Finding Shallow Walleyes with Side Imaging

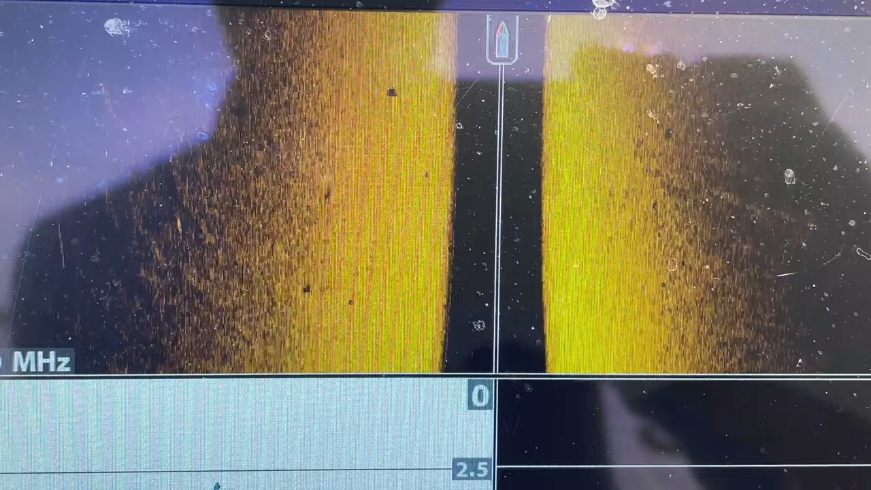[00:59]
So you can see what those marks look like when you're driving. They're super, super tiny.
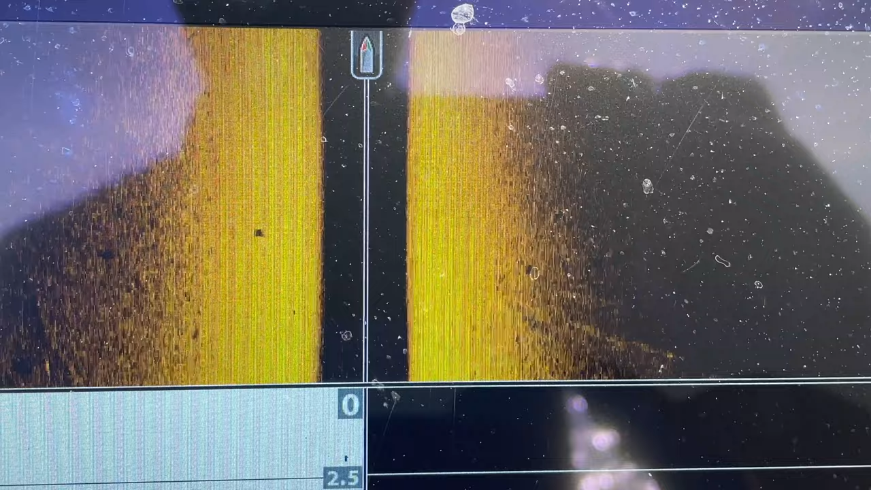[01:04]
They look like little grains of rice, bugs or something crawling around down there. But once we start moving slower, they get a little longer.
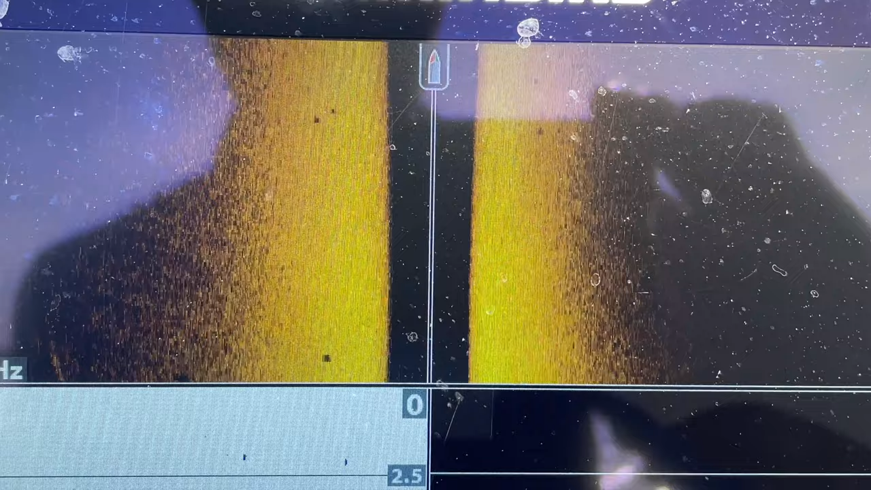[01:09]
And then when you sit still, if the fish sits right in your beam, it might just be a long, it might just look like a tree sitting there because they just stay right in that beam.
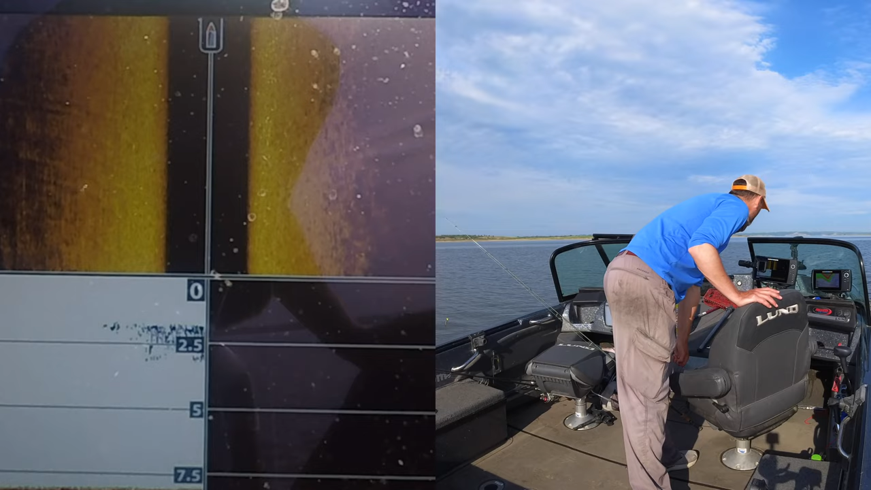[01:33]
Hopefully we see more than that as we go along because I marked plenty of fish as we were going. But yeah, I'll just be watching my graph and casting. Here's a fish out here on the deep side, small little fish on the right side. And we're just dragging a long flat here. So we've got a long stretch of water to just cruise down, fish around. That was the carp that jumped out of the water. Hopefully not all the fish are a carp.
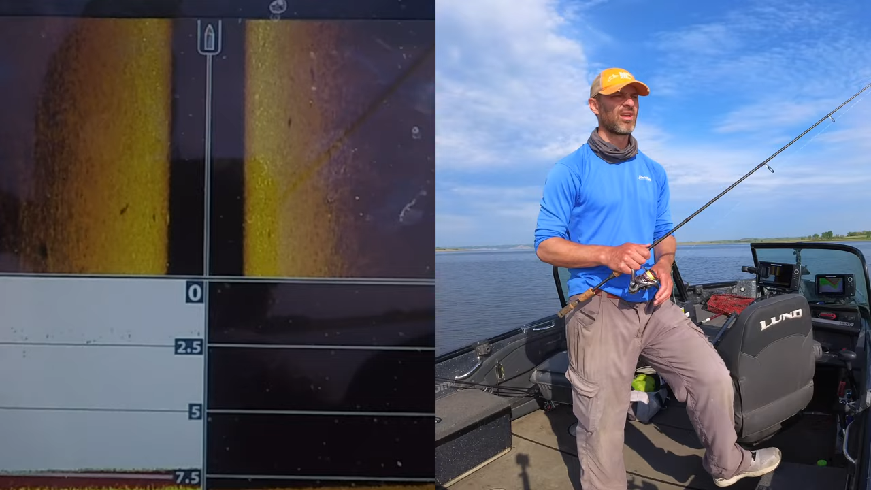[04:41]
The left side's looking a little intriguing with those marks. I'm going to throw out there just in case. I haven't thrown out deeply yet. And now that we've been moving, I've got a quarter back behind the boat, you know what I mean? They're a little behind us now. Let's catch up to the right side. It actually looks like there might be a walleye there. There's definitely fish on that right side. There's a lot of shadows in there.
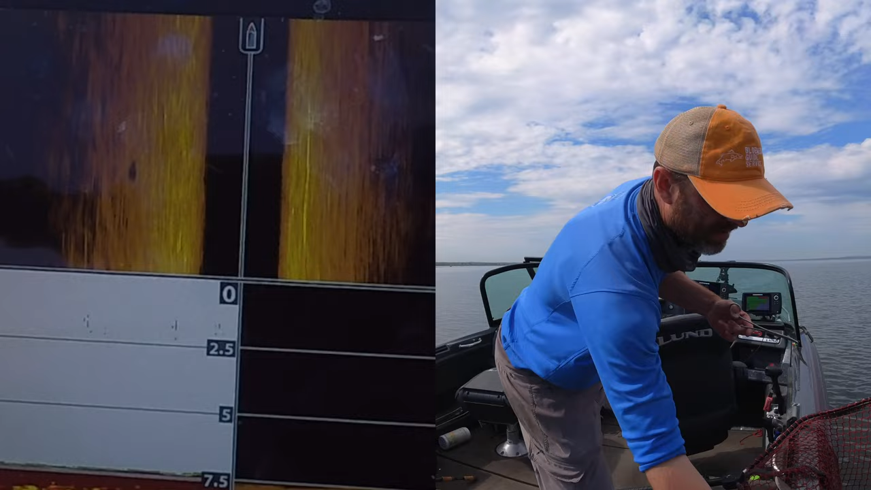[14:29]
Going back. In the lake. And you can see him going back down. You can see one side of him, you can see him right there. On his way down. Creating a ruckus. Is that minnow so good? I'll be able to reuse that. A little repositioning. Give it a shot. A few fish on the same minnow.
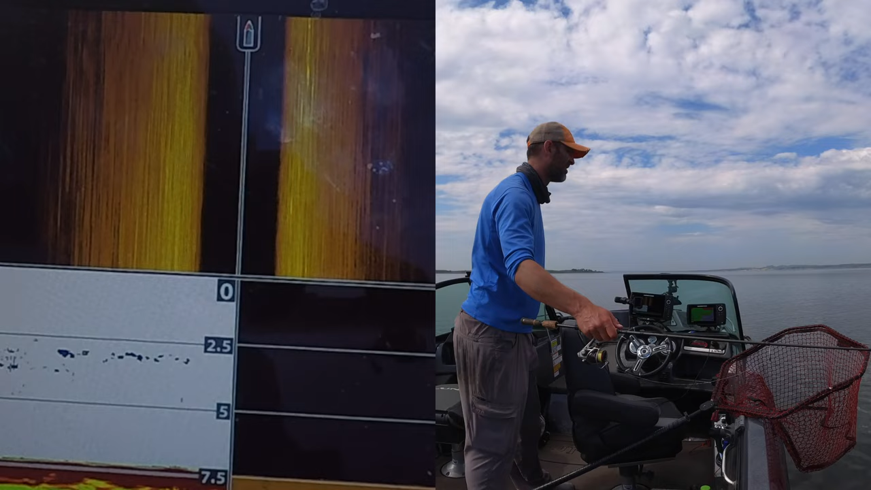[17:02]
So, they get harder to see when you're sitting still, for sure. But I think they're still there.
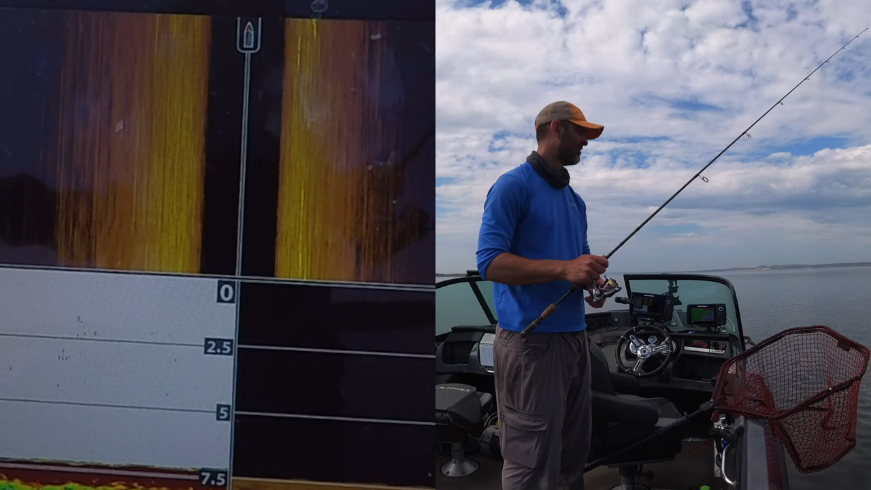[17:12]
And two of them were obviously pretty hungry, so... So was that one. Now we're on it.